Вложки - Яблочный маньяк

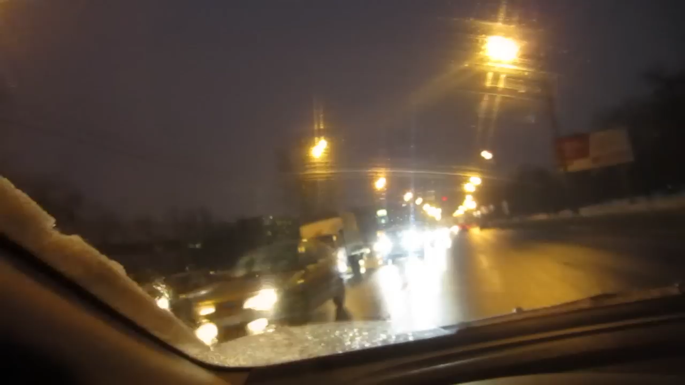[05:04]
Одна из Многокилометровых Пробок Москвы Ну вот уже вроде потеплело Не